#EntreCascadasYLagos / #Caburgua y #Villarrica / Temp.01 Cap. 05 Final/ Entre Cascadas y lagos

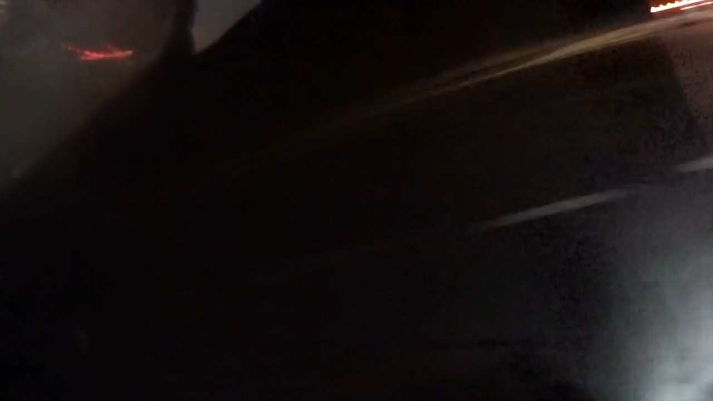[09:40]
Luego, tomé la ruta Los Conquistadores.
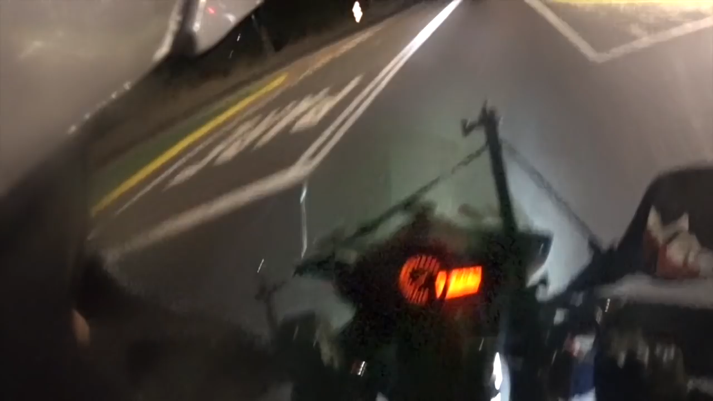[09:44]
Y pensando bonito... Pensando bonito, a las 10 de la noche, empecé mi retorno a casa.